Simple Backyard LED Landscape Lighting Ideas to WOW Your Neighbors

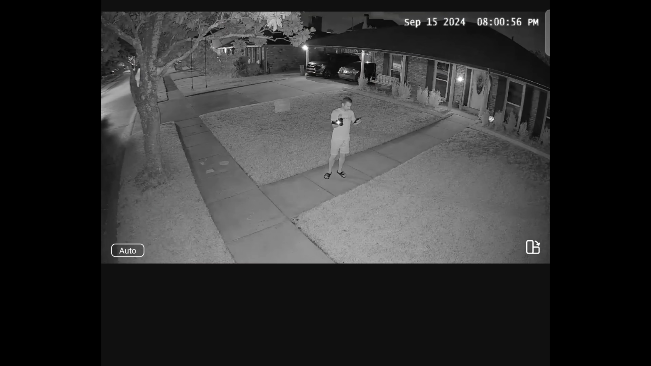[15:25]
IR night vision which looks great as well. Now you might be thinking look this sounds great but my specific setup is going to be in the shade or it's under an eve or just somewhere that I'm not going to get sunlight so how do we handle that?